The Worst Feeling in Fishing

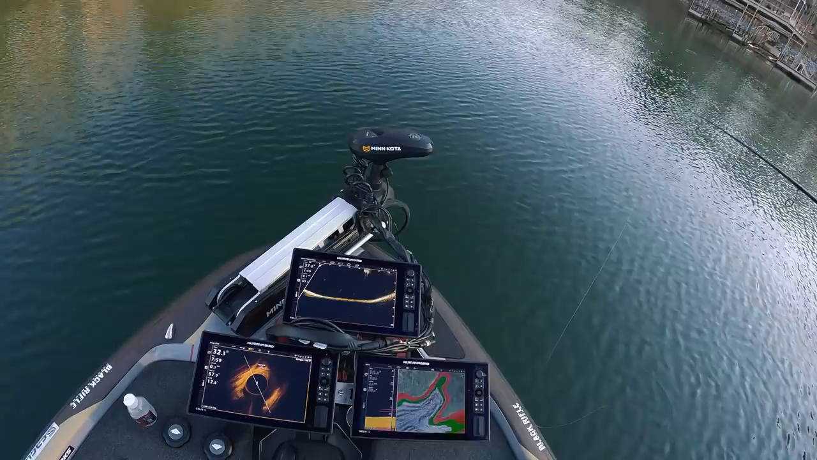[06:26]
Seeing there's some suspended out there. Yeah, I'm totally okay with fishing like a schooling spot like this, because I literally see them moving in and out right down the gut.
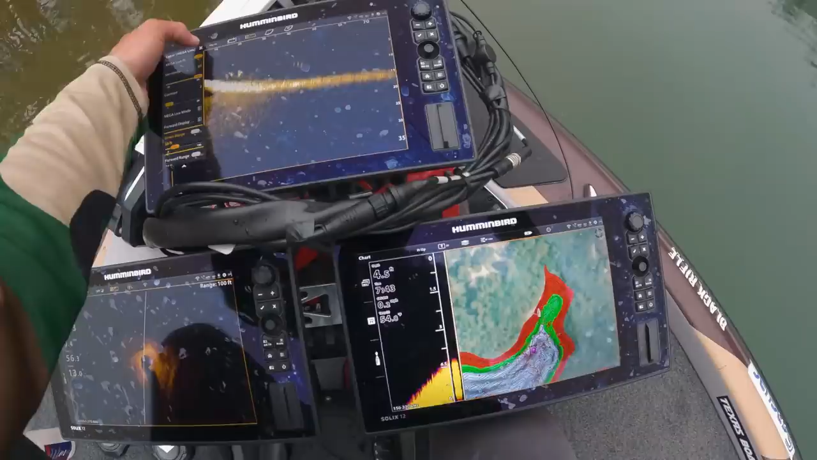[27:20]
There's so many of them down there.